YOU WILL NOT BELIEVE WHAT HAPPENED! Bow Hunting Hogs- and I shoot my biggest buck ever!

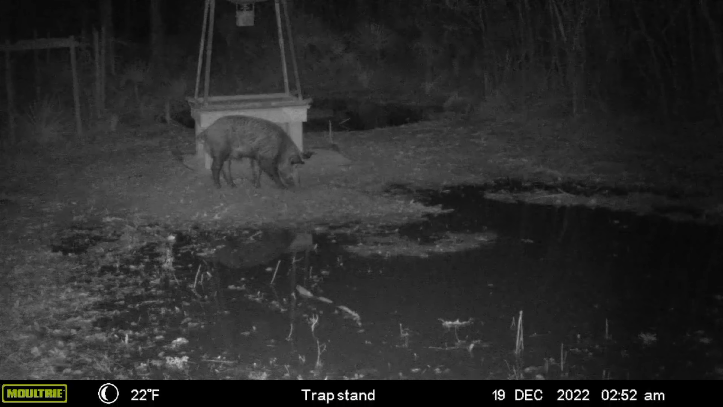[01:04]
I'm going by the tails. Their tails look different. I posted them on Facebook and had some people look at them on Hog Hunting Life and things like that, certain groups. And I'm getting a mixed reaction.
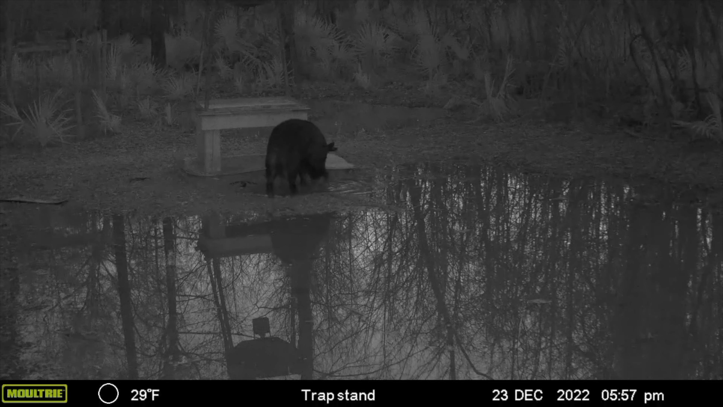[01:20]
Most of them say it's two different pigs, though. So I'm going to trust my counterparts on Facebook and assume it's two and hope it's two. So I'm on a quest for one of these guys.